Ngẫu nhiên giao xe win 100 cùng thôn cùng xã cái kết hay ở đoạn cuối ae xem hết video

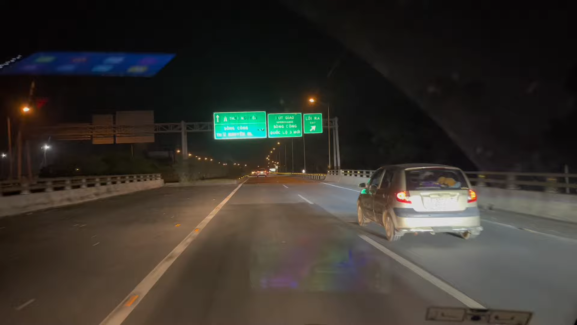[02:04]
Em bắt đầu đến sông Công, Thái Nguyên rồi anh em nhá. Sông Công, Thái Nguyên.